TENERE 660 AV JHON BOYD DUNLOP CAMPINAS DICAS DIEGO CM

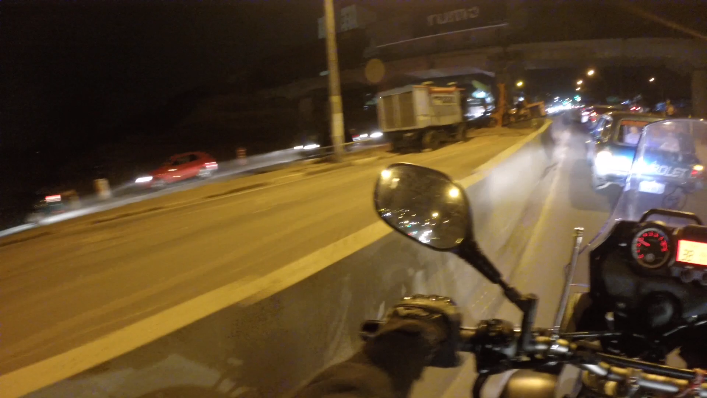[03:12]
Esse trânsito aqui é insano Isso aqui é a Avenida Jumboi de Um Op Está passando por reforma aqui esse trecho Então isso aqui é complicado É de tarde e de manhã Fica esse trânsito cruel aqui Já estamos aí um pouco atrasados
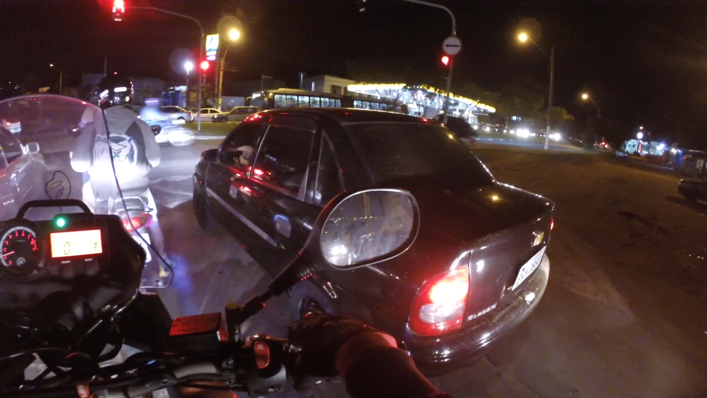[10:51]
É Uma das avenidas movimentadas também Que faz Ligação aí Centro de Campinas Aos bairros Na região do Ouro Verde